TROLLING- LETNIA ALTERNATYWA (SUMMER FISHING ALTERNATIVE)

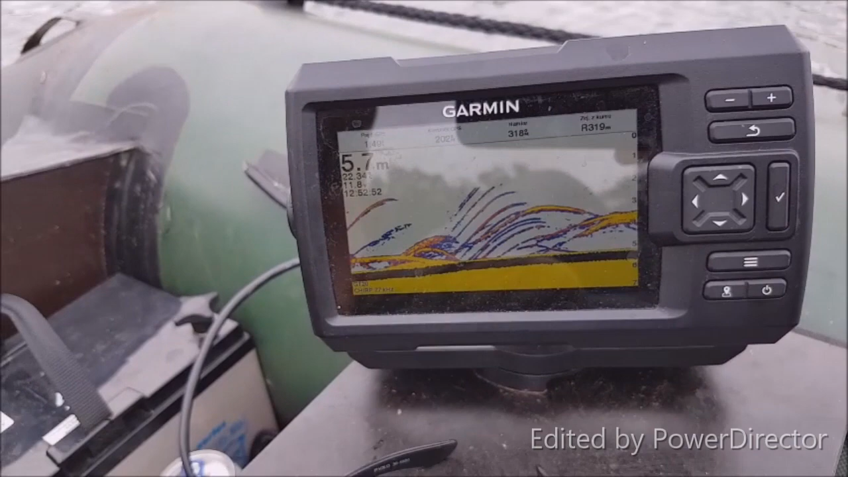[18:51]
Tak Tu jest drobna ryba To Ale to Już są Grube ryby Czyli tak jakby wychodziły już na żarowisko No czemu nie chcą brać?
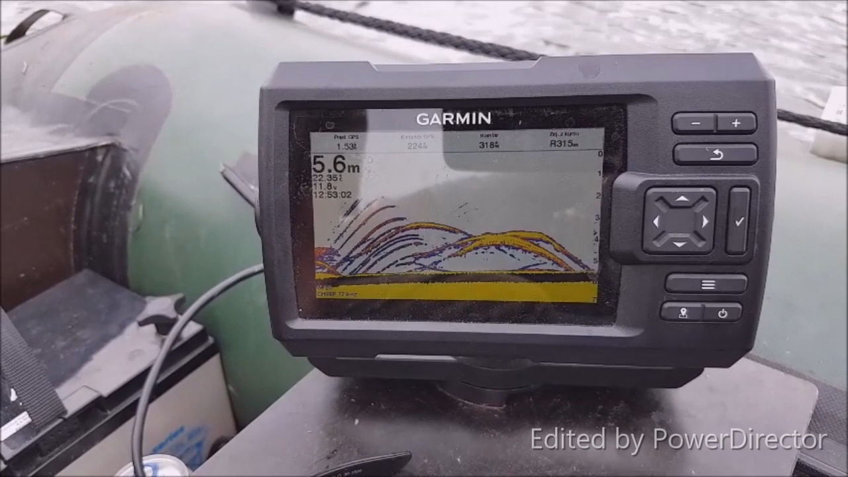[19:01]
On screen: depth 5.6 m
Dokładnie Tak jakby wychodziły Tak jakby się czaiły na drobną rybę Ale
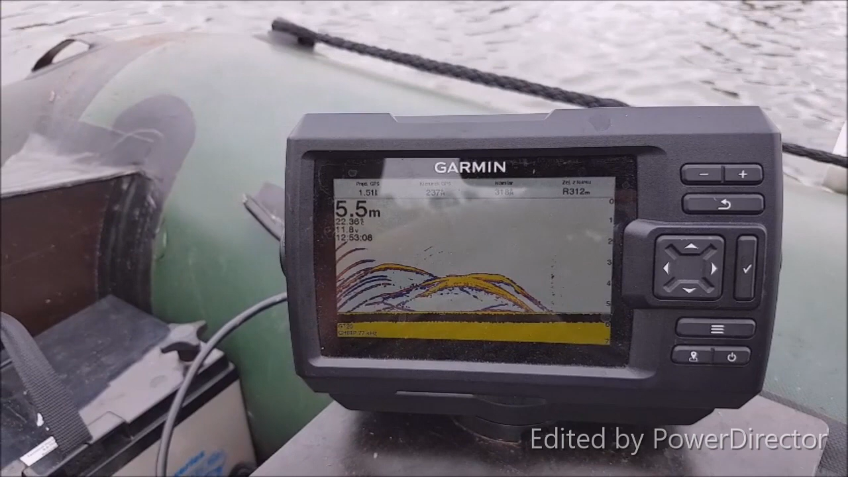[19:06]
On screen: depth 5.5 m
No Nie chcą brać Może zaraz weźmie